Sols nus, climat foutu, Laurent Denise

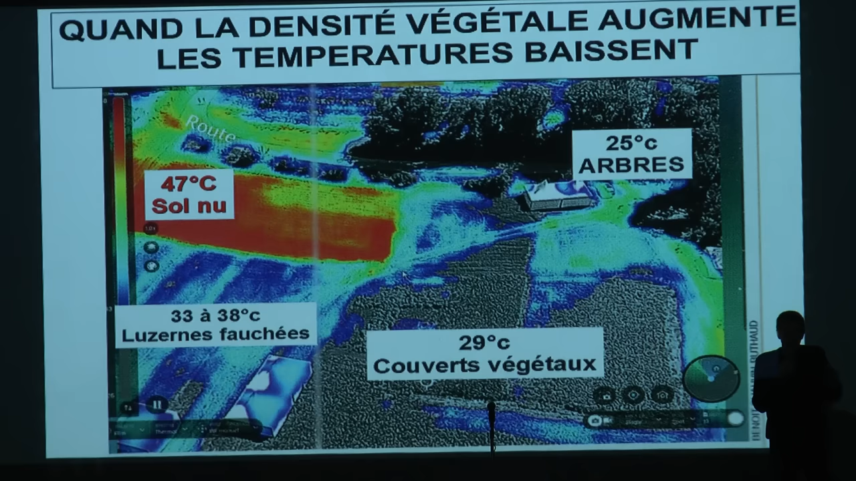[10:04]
C'est-à-dire un sol nu, c'est après la moisson, on n'a rien fait ou on a déchaumé. Et on l'a laissé sec tout l'été. Après une usurne fauchée, c'est 33, 38 degrés. Les couverts végétaux, c'est 29 degrés. Et sous les arbres, c'est 25 degrés. Donc plus je mets de végétation, plus je fais baisser les températures. Donc il faut s'efforcer à ce que ça soit vert et bien vert.
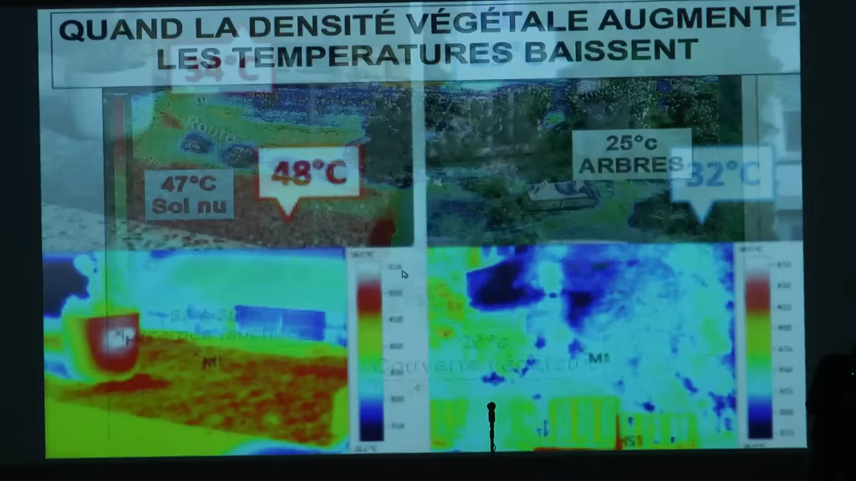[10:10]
Alors en ville, ils l'ont parfaitement compris parce qu'ils prennent maintenant les températures et comme il y a les canicules, surtout en ville, ils ont compris qu'avec du végétal vivant, c'était plus froid. Donc en fait, maintenant en ville, ils vont faire des réserves d'eau pour arroser du végétal vivant et climatiser la ville.
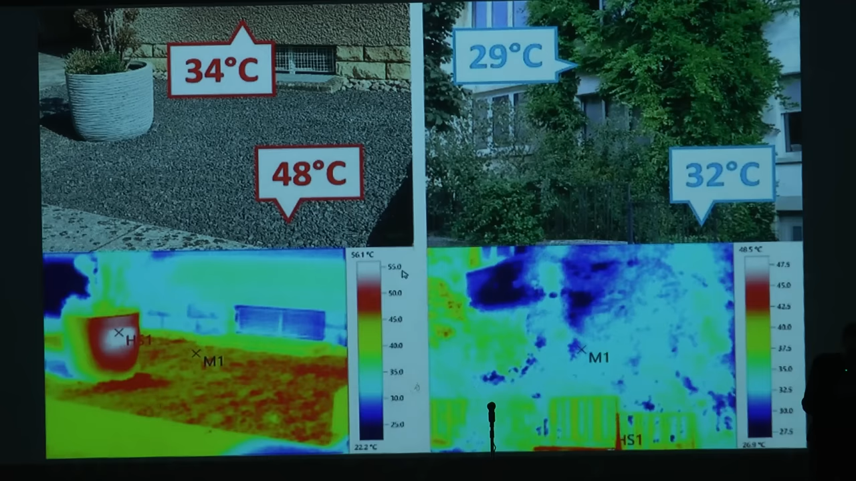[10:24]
Et c'est ce qu'on demande dans les champs. Alors les températures qu'on vous donne à la météo, les sondes de température sont mises dans les aéroports.